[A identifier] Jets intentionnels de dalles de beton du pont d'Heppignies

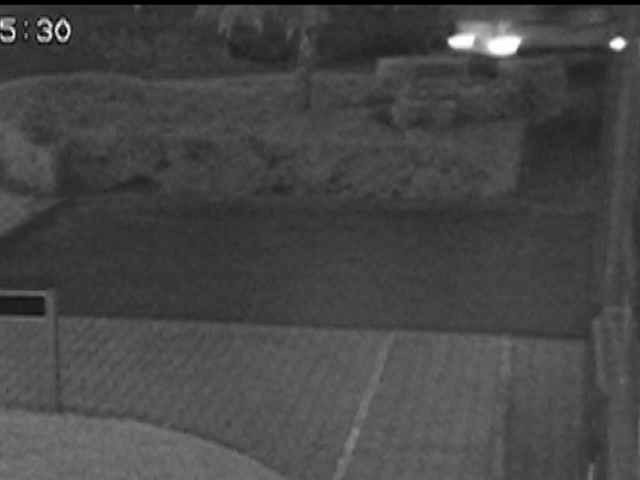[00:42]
Il s'agit d'une Citroën Berlingo ou d'une Peugeot Partner de couleur blanche.